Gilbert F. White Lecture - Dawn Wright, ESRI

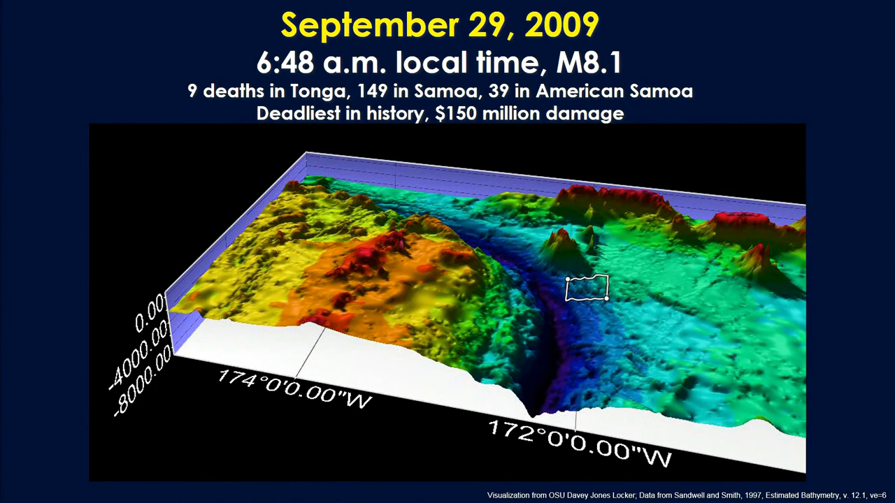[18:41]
It's very unique in the entire world in terms of a major plate tectonic boundary that changes its character from subduction to strike slip motion. So we, instead of the plate being munched into the earth, it slides past another, another plate. So all of that is happening right here. So again, there's really no surprise that we, we have these great earthquakes.